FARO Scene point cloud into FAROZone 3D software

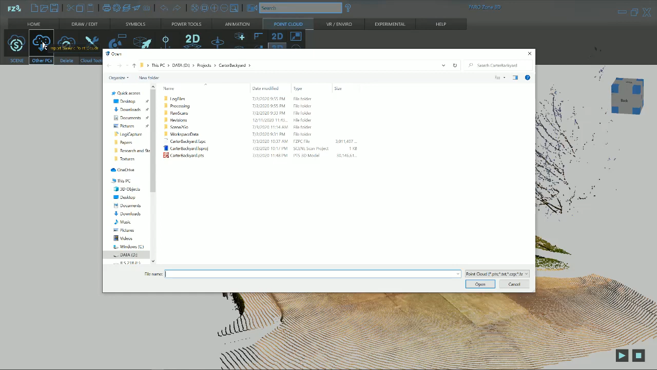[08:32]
point cloud into a file and bring that file into here in a point cloud and same process but instead of under point cloud instead of the scenes you just do other point clouds and you can bring it in as a pts file or whatever file you saved it under under point clouds so anyway i hope this helps um it's been ryan rider with triple r investigations uh come to our website at triple r investigations.com send us an email at r.ryan.rider at triple r investigations.com with your ideas we'll be glad to do some videos for you and help you uh work with your uh point clouds and ferro zone and zing software